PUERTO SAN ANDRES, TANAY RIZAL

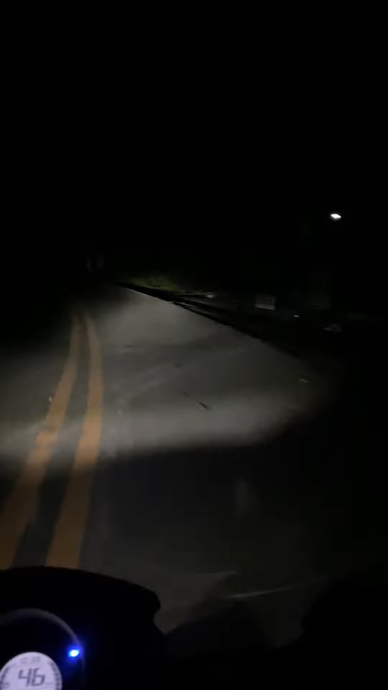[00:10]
Kasama na rin nila si Avi, RV at Kuya Wazel. Inabi na kami sa daan. Sobrang nakakatakot kasi wala man lang ilaw. Feeling mo, biglang may dadaan na mumu at bigla ka na lang matutuklaw ng mga snake.